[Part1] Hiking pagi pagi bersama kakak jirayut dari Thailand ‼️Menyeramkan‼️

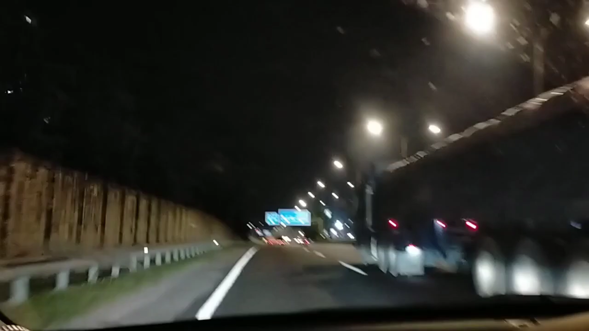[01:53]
saya lalu dekat pasir kudang jalan pasir kudang jalan pasir kudang so sekejap saja tak lama pasal dekat
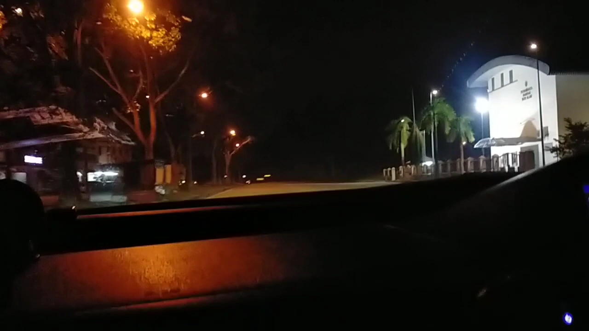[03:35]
ini adalah kali pertama saya berjalan di sini, potong jalan saya tidak pernah datang di sini sebelumnya
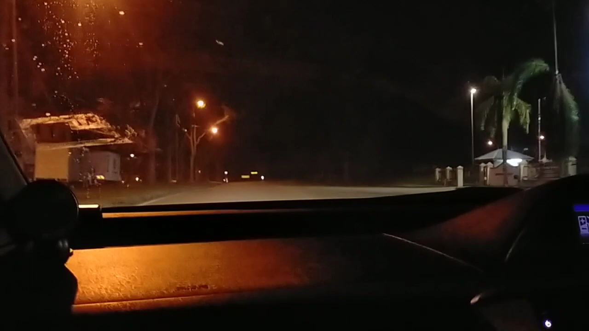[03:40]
jadi tidak payah pergi sana, naik turun gunung disini terus jumpa bukit oh, terbuka ya? mereka terbuka jalan di sini ya? ada tulisan awas, okey okey, saya sudah berjalan di sini